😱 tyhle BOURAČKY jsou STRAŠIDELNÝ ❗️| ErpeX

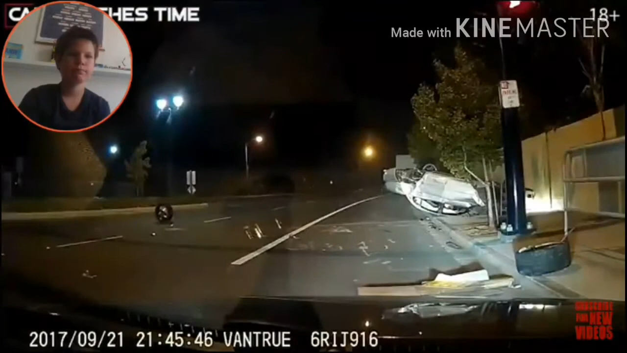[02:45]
Musela hodně bolet teda. Uuuu. Tak asi potlo, chlapa.
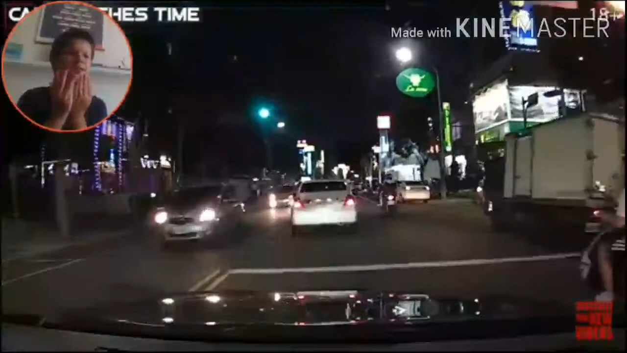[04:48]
Omlouvám se, jestli jste motorkář, ale...
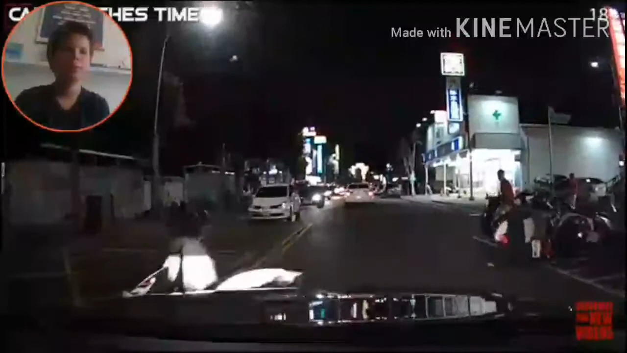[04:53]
Tvole, jako... Chápu, že je to za deště. Chápu, že to může prostě klouzat.
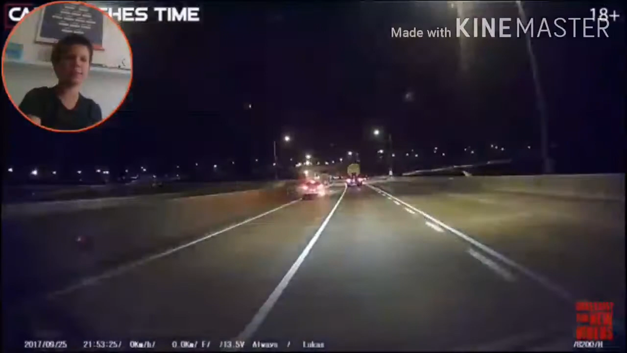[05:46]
nebo až ten zprava mě předjede, ale nevím prostě, proč se mu tam cpe, když přímo vedle sebe. A prostě toho...